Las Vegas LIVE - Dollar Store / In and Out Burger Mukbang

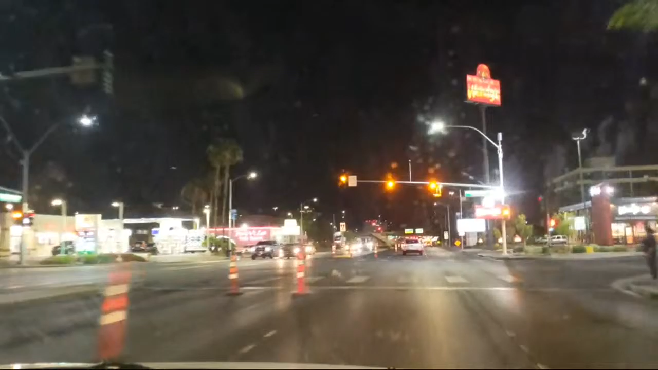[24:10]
Oh, we're going to go through a yellow light because we like to do that. So this is Frank's tiki room here. It's across the street from the Yodel V Medical Center. We'll go in there one day. So, oh, okay. So, Ivy, so YouTube tells people like me that if we stream, we can...
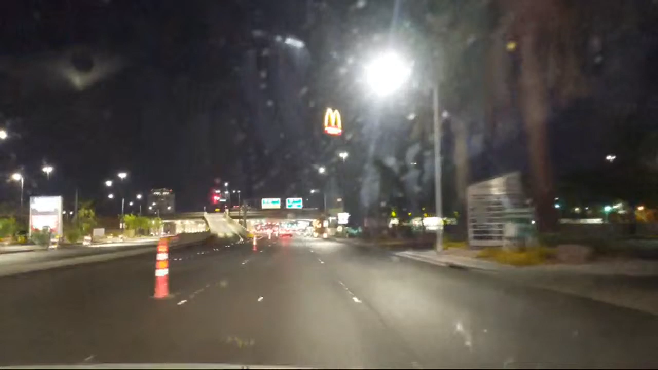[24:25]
Oh, look at this. Look at this. Is that done?
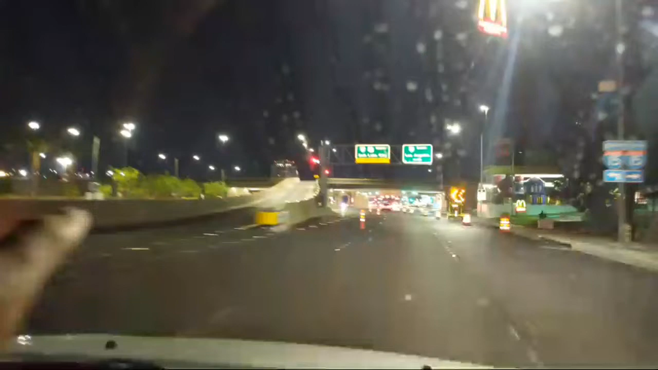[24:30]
What the hell? That's brand new. There's never been an on-ramp here. That's what it's forgettable about. Yeah, but you used to get onto it over there. Now you get onto it up here.
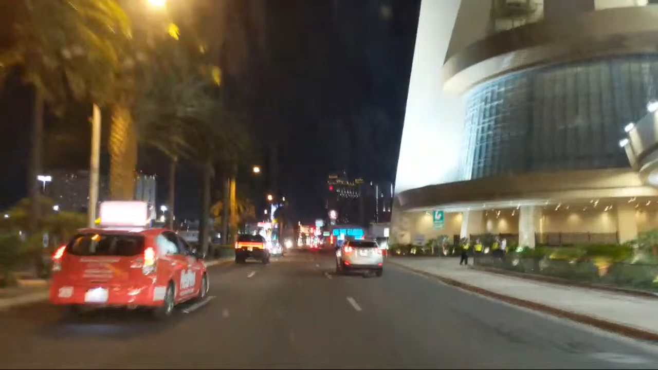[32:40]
So, this is the area we're not going to go into. It's behind here. It's called Naked City and construction on the stratosphere is in full swing.
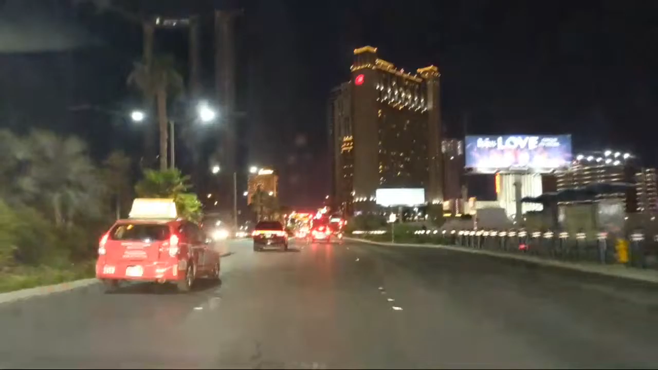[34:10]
Yeah, the Lucky Dragon closed last year, Alfonso, because who knew that if you build a building way off the strip, never advertise it, and cater to a very specific market that only comes here once a year, you're not going to have customers. But I don't know. I'm not a marketing expert, or am I? This is the Hilton Grand Vacation.
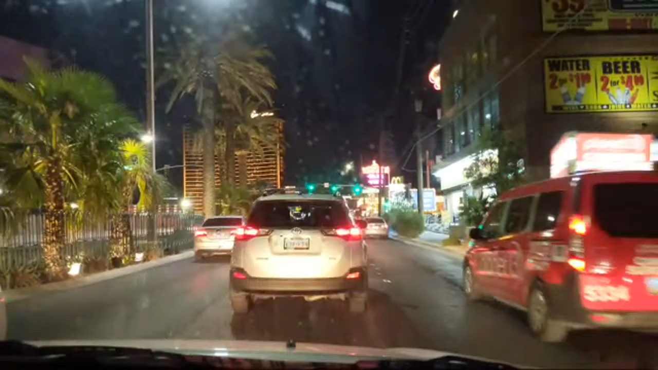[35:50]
Peppermill's good, but I don't know if it's long for this world with the expansion of the Convention Center. The expansion of the Convention Center is also something I need to... Yeah, they just go forever Philly. Circus Circus is over here. The big, giant, scary clown from It.
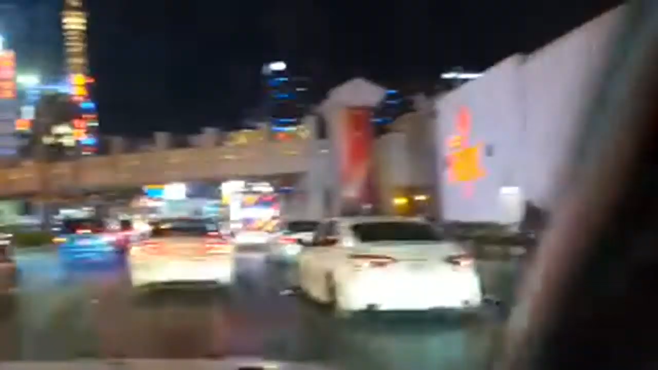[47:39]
So this is some of the last neon in Vegas and I miss neon signs. Like, why? Why are there no neon anymore? Well, because you can't sell things on a neon sign. They're filming Hell's Kitchen, I think they will be. They have truck just made up. Yes, it did. That's a billboard truck.
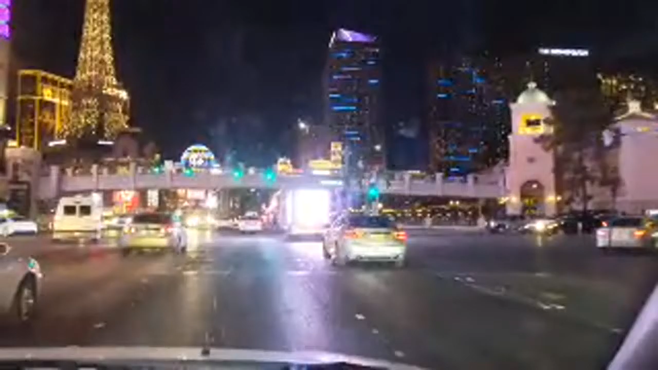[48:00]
Oh, I've never seen that. Yeah, they're new. Because they used to be really cruddy, right? Now they have the more high-def screens. Oh my God. This is a... Yeah, mobile advertising.